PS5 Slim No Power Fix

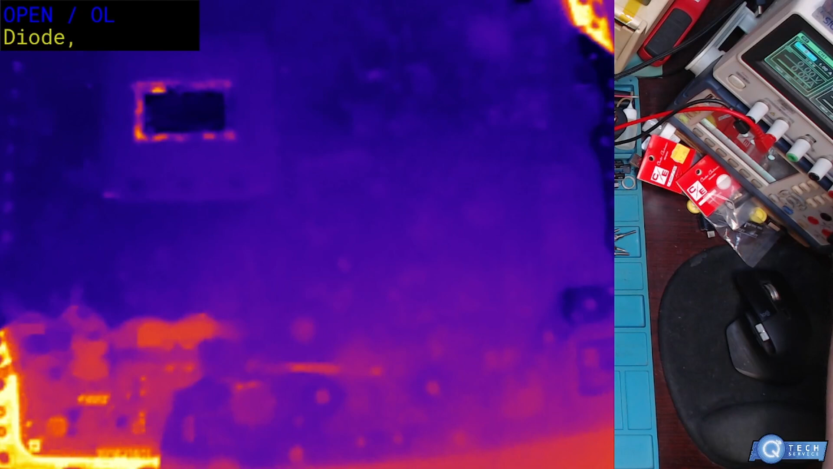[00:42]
So we should see something glow up. We got it instant short. There we go. I already spotted it, it's over here in this area somewhere. So that chip is getting hot right there.
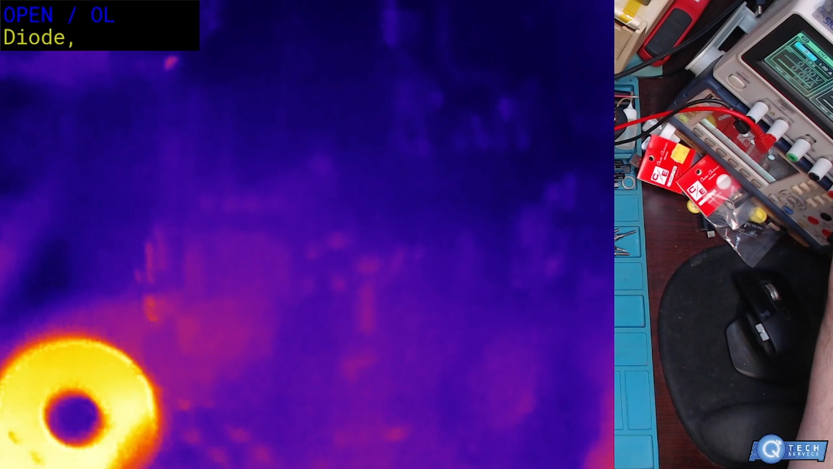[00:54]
That's kind of scary, that's going right to the APU. Alright, so putting the meter in a different mode.
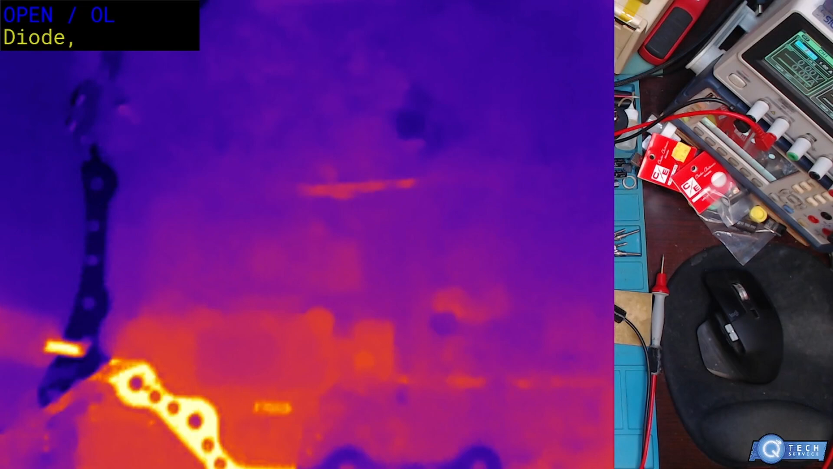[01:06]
We're able to find out, let's see, we have something lighting up over here in this area.
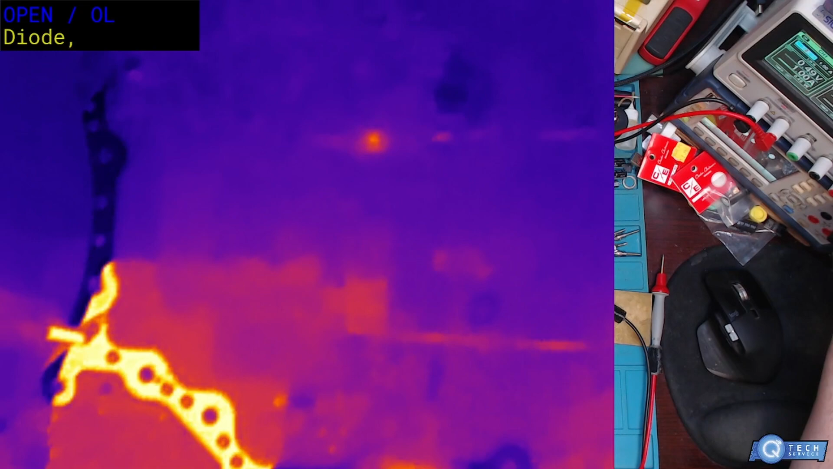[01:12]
There we go, come on, is that a cat, really? That would be cool. So it's somewhere right around here, oof, that's by the CPU.
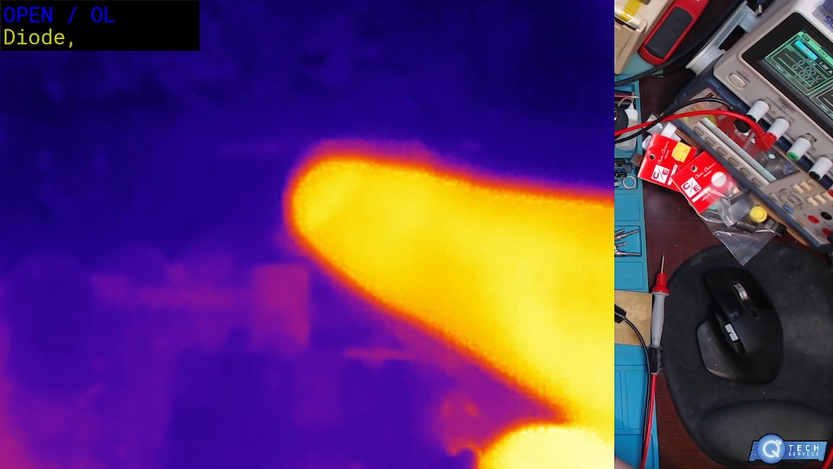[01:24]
Let's put the micro lens on,
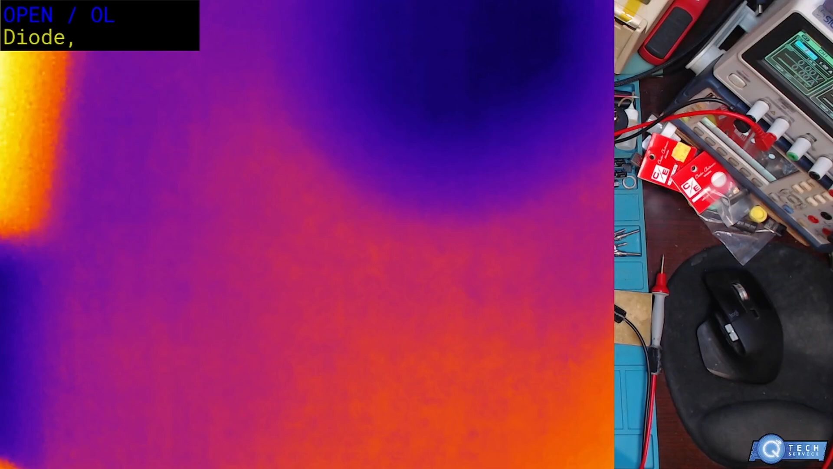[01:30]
let's zoom in on this area over here. So it's in this area right here.
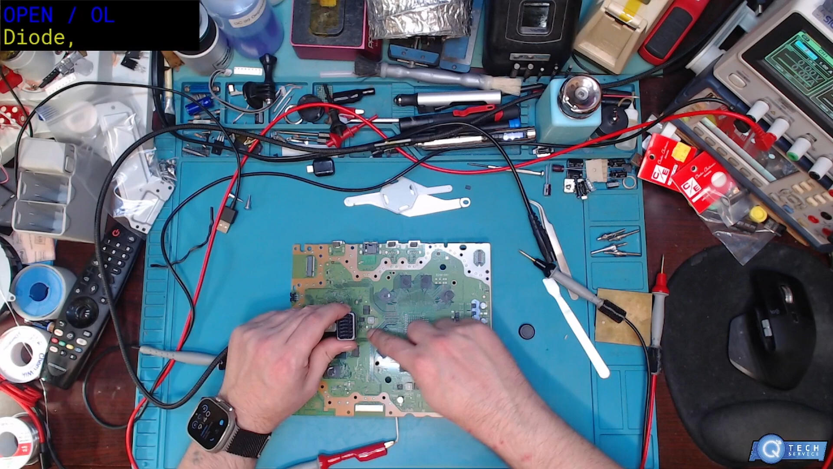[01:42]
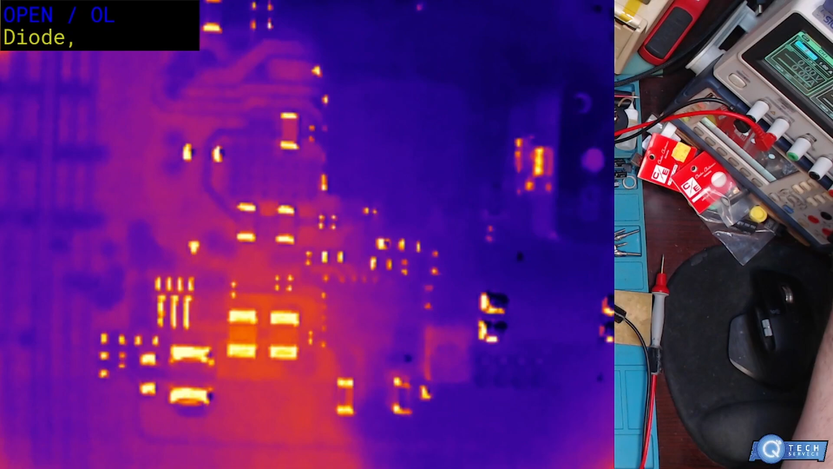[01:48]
There we go, wow, a stinking capacitor.
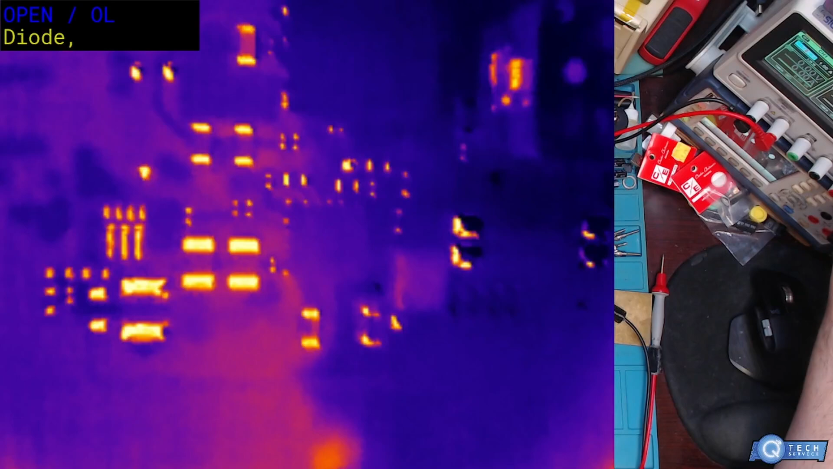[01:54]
So basically I had to put my power supply in, because it's a dead short. Like dead, dead, dead short.
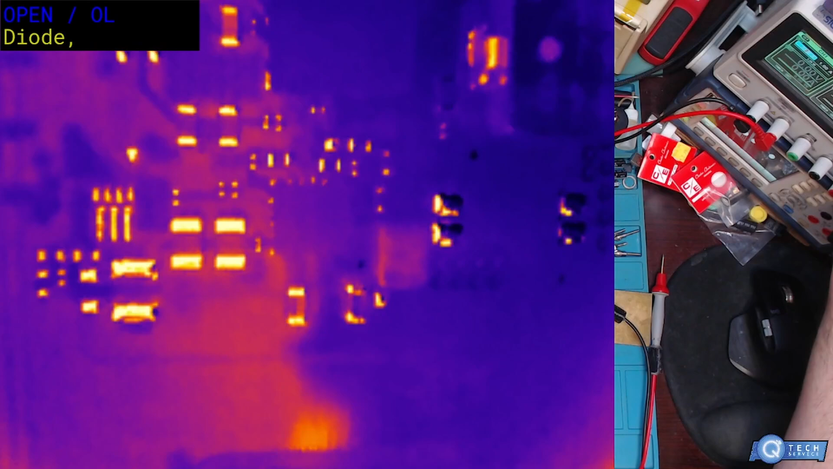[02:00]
So the power supply safety mode is kicking in, that's why you hear the beeping noise. Let's light this baby up.
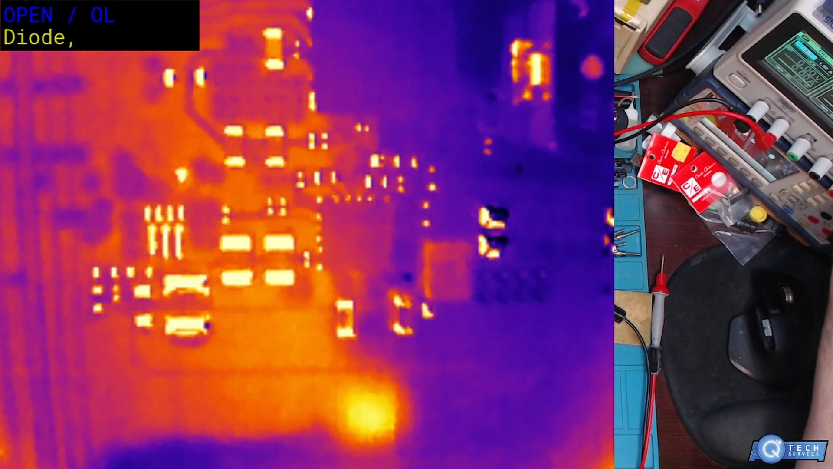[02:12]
That thing's glowing like a Christmas tree.
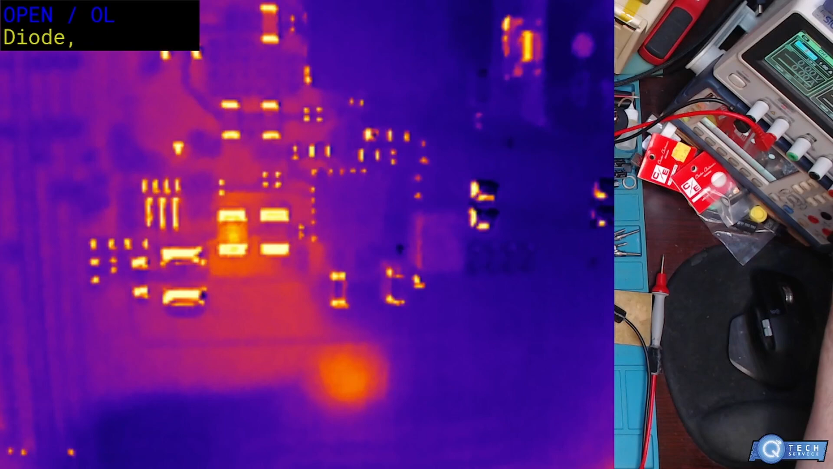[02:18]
Yeah, I'd say that's the capacitor right there.
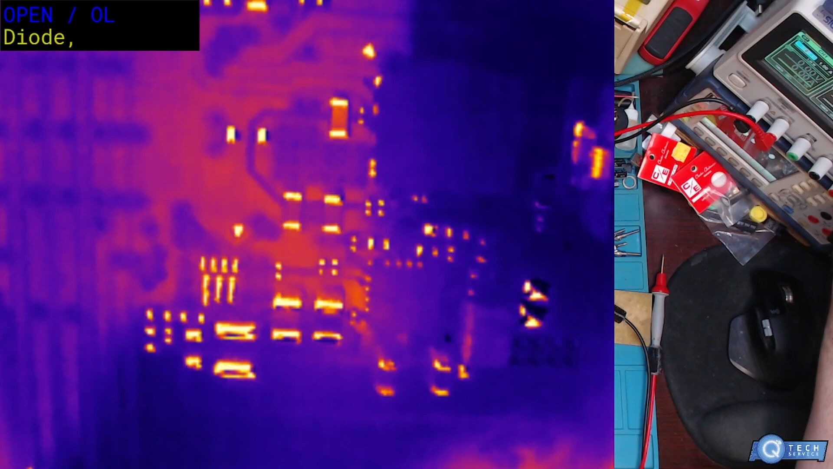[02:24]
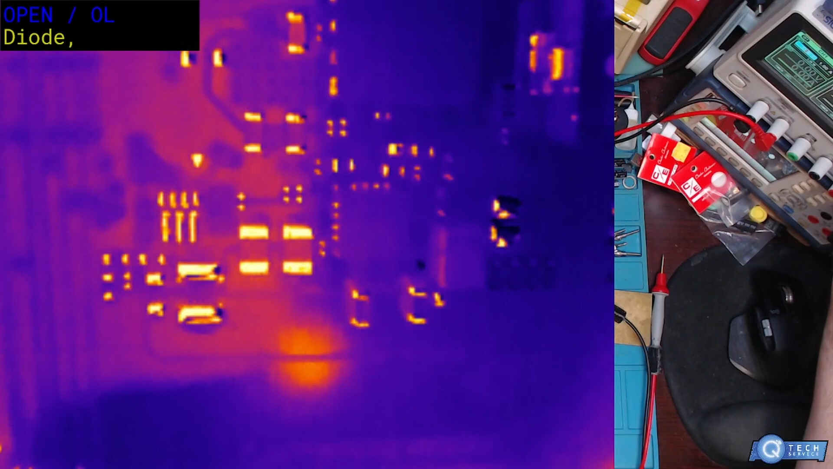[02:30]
So it's the one to the left, glowing like a Christmas tree. There's a crack right down the center of the capacitor.